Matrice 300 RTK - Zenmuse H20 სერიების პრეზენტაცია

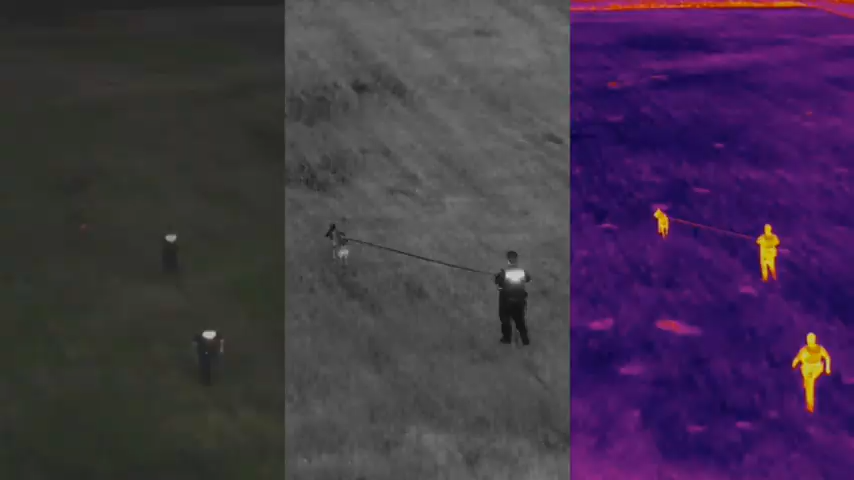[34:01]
კამერებს რო შევეხოთ, 1-2 კამერებსაც რო შევეხოთ, გვაქვს თერმულ კამერის შემთხვევაში გვაქვს რამდენიმე color palette-ი,
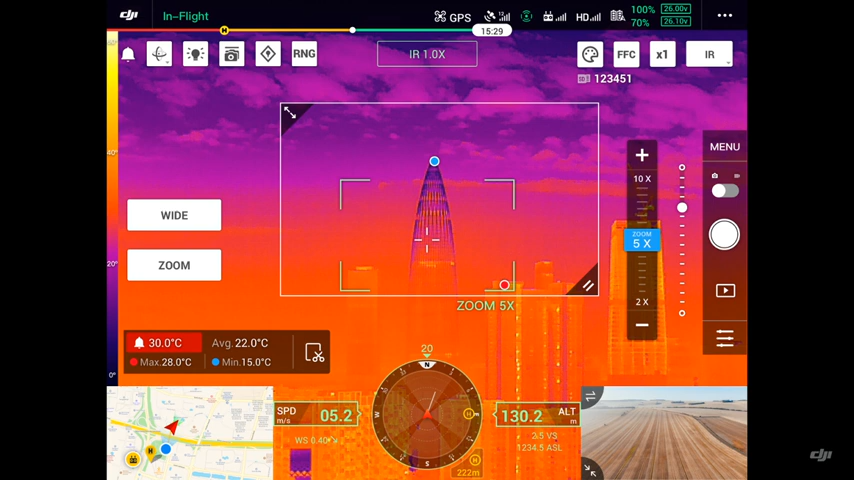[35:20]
On screen: max 28.0°C, min 15.0°C
თერმული, ასე ვთქვათ, სპოტი, სადაც შეიძლება მიუთითოთ კვადრატით, ან ოთხკუთხედით მიუთითებთ.